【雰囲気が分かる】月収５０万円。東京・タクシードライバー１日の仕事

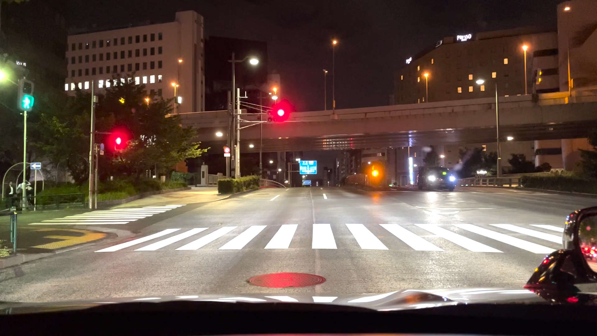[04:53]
この日は人手にも特徴がなく売り上げにも特徴がなく淡々と積み上げていくような日でした
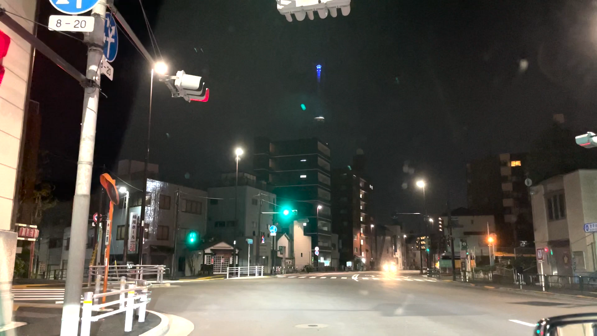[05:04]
たまに深夜運転しているとここの景色いいなみたいなポイントを取るとこうやって撮ってみたくなります